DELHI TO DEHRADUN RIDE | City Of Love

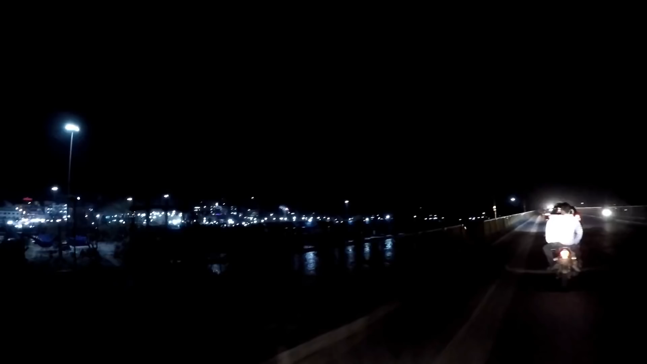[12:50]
यह है पॉड़ी अने खुब शूरत में जा रहा इस चारों तरफ घाट है और यह
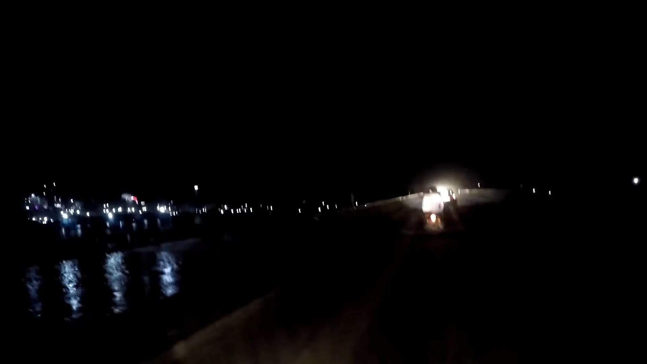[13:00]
कंगा नदी को डाइवर्ट किया गया है
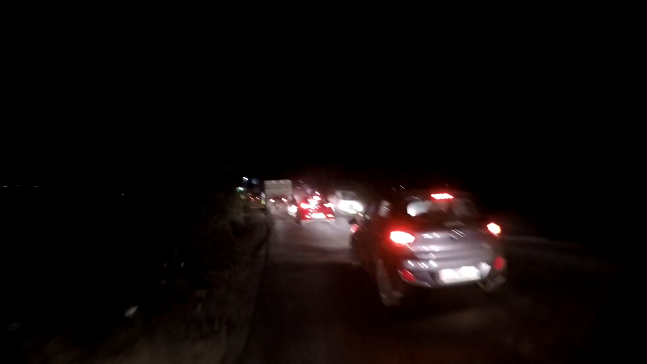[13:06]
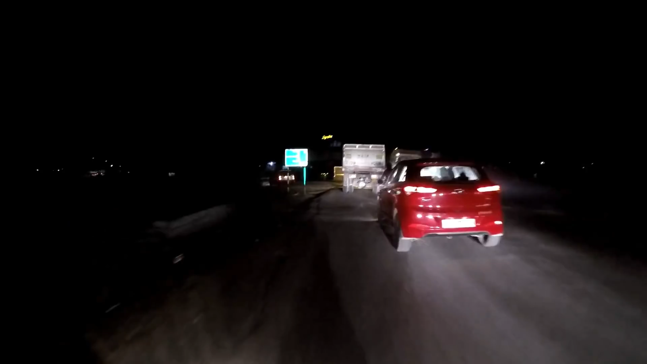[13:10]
तो यह एलेफ्रेंट और लपर्ड से प्रभावी तेरिया है यहां रुकना मना है यह स्टॉप पर जाए आप मेरे राइट साइड में जाएंगे तो सीरे
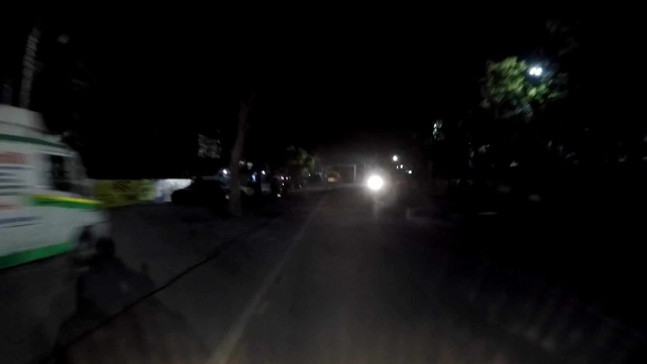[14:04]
और हमने ले लिया लेफ्ट तन और यह सिदे मुझे लेकर जाएगा मेरी डेस्टिनेशन की तरफ तो दोस्तों यह थंड ठोड़ी ज्यादा है को अधान लाग मिले रहिए हैं डिल्लीके